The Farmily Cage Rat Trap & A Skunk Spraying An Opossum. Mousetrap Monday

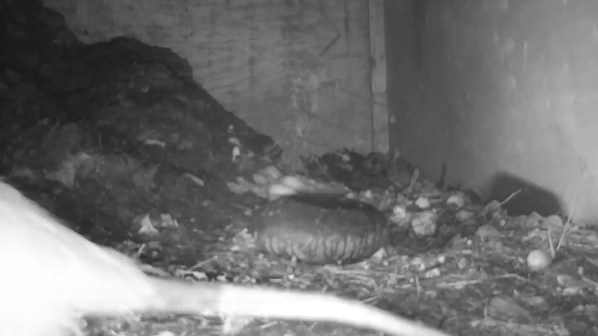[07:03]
Well, that was interesting. The skunk got there first, but it didn't want the rat. It wanted the table scraps.